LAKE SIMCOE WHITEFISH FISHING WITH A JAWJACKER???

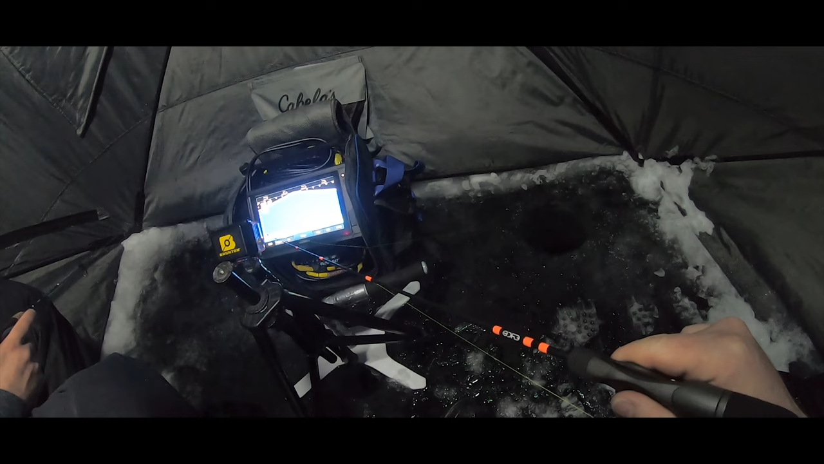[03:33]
down there i'm not way over here i saw that thing go red over there there he comes fish nice look at him run over there that's wicked on that lyscope i can see him wiggling
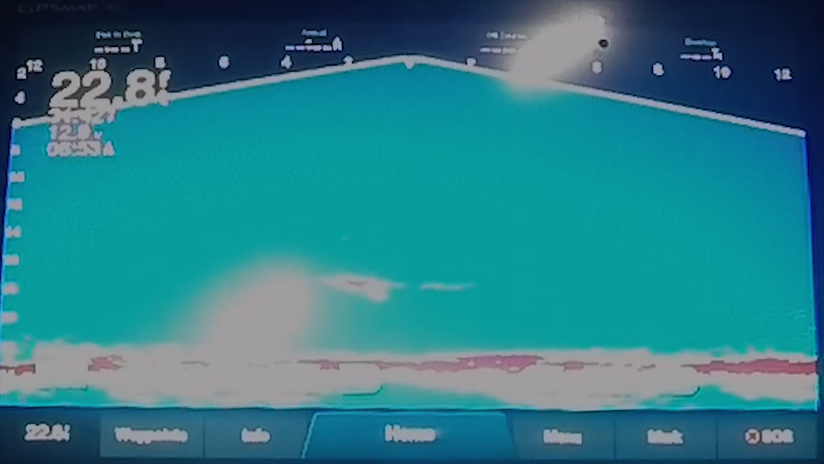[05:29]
holy it's a mondo dude i can see it on live scope this is the biggest one yet holy i'm curious to see the size of this one it's definitely bigger than any of the others
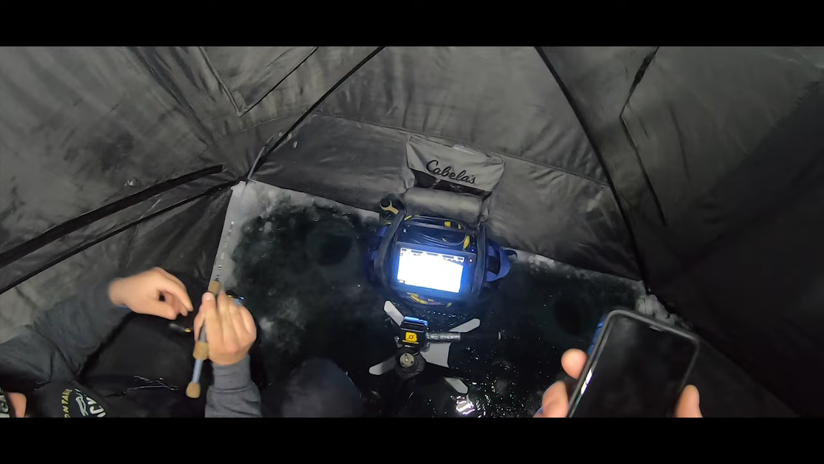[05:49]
it on live scope no he's still fighting it it's coming up right now oh oh it's wrapped hang on hang it are you off the transducer yeah